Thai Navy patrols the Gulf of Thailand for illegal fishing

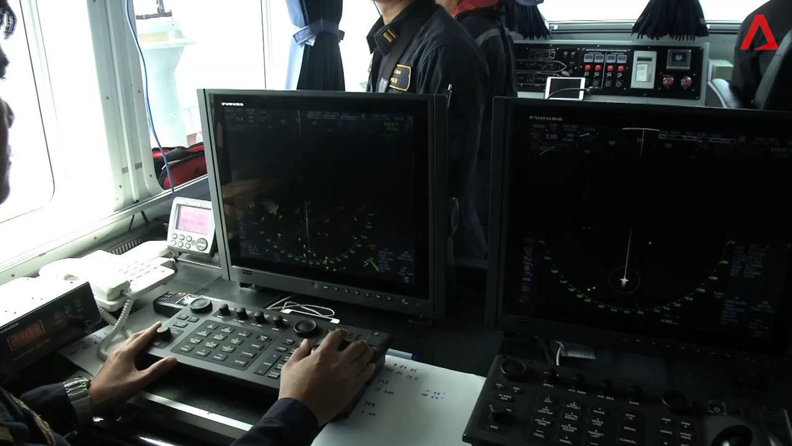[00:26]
A fleet of 20 Vietnamese fishing boats operating in Thai waters without permission.